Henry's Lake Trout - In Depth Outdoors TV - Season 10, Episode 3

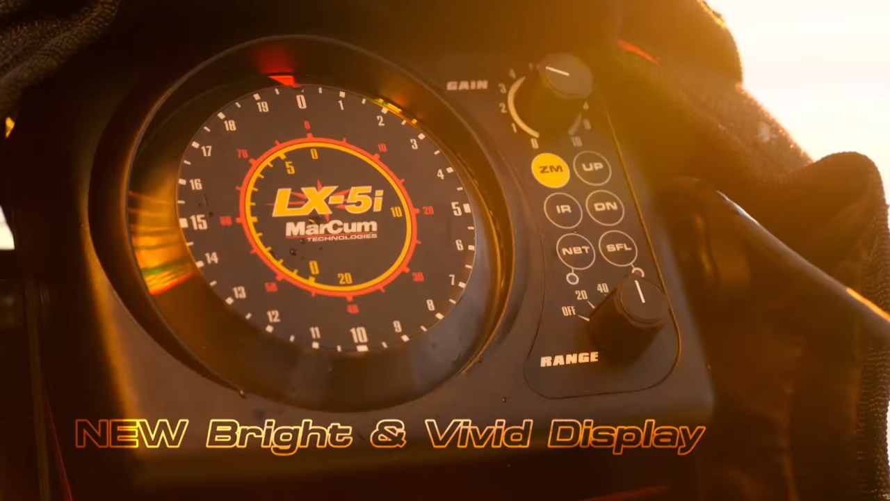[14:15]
Every model in our new i-Series line combines a bright and vivid display with Markham's advanced sonar technology.
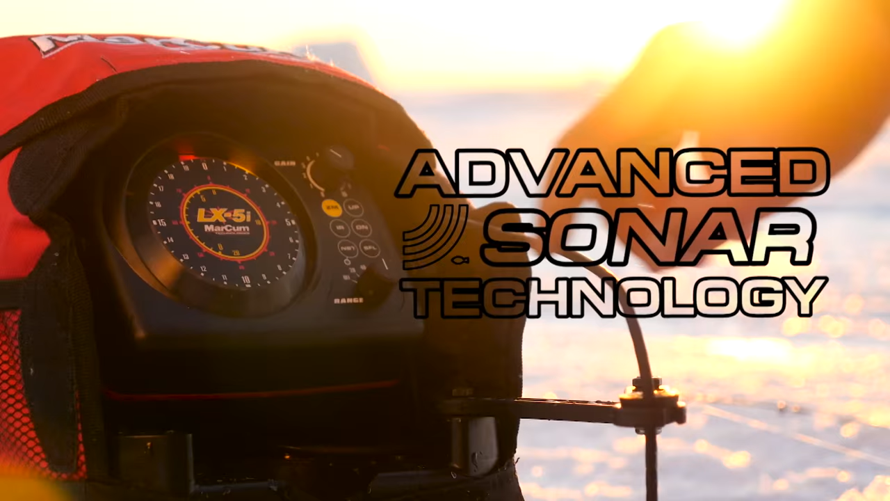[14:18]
To produce flasher sonar units that offer a larger display.